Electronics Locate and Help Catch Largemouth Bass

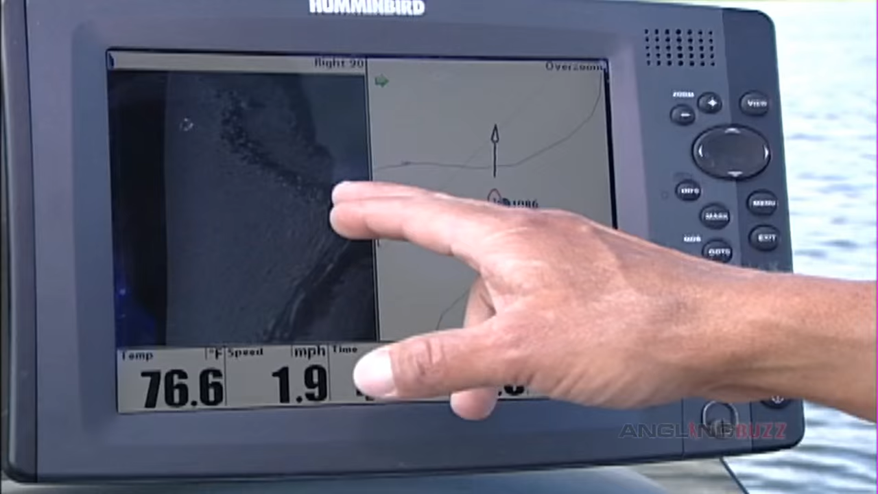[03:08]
On screen: water 76.6°F, speed 1.9 mph
See that great big boulder? That's what those fish are sitting on.